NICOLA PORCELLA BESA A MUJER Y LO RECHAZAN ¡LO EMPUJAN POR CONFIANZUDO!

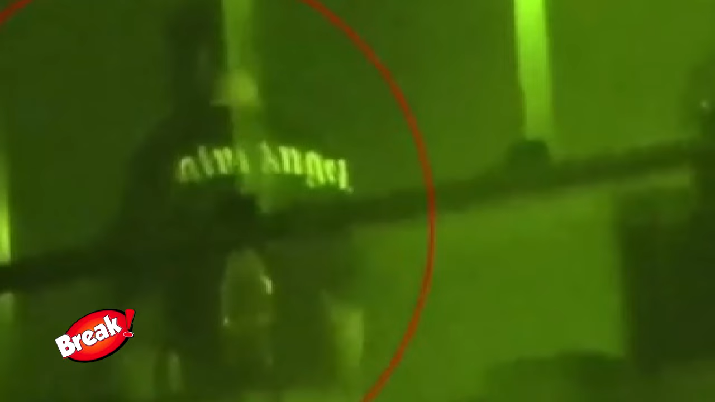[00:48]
las cámaras de amor y fuego captaron a Nicolás agarrándole del cuello a una joven para que tome,
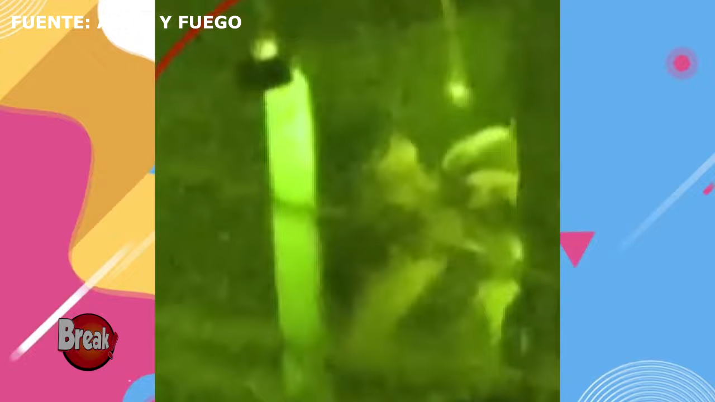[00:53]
y luego dándole un beso La misteriosa mujer agarró un papel higiénico para limpiarse la boca,
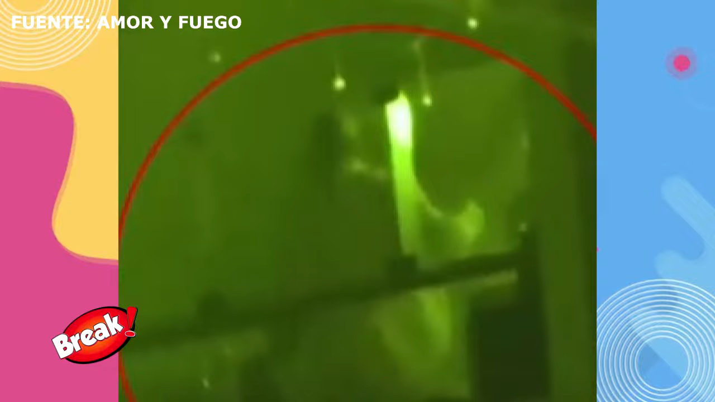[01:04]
e incluso le dio una patada Bien, bien puestecito, así que no se preocupen, ahorita que bajen los saludo Al parecer,